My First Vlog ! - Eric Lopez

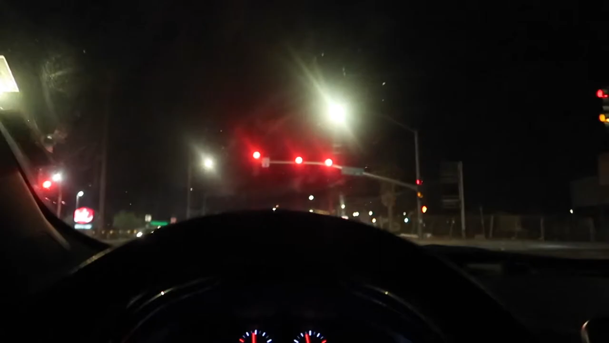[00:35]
Alright. Your shoe of the day? No, they can't see it. I mean, it's dark. It's a black shoe anyway, so.
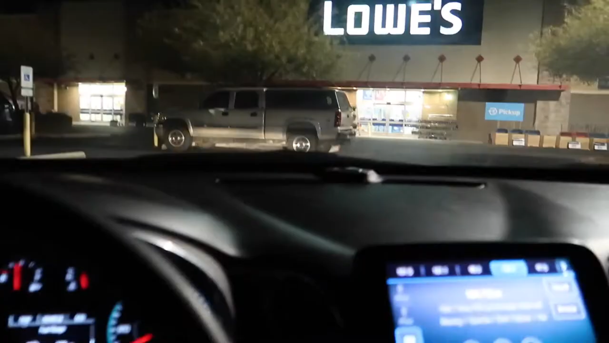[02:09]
All right. We just got a Lowe's.
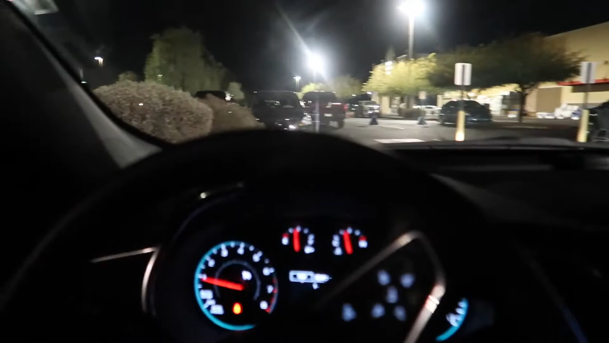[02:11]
Or we just got two Lowe's. I said we got Lowe's. All right. We're here. We're about to go in.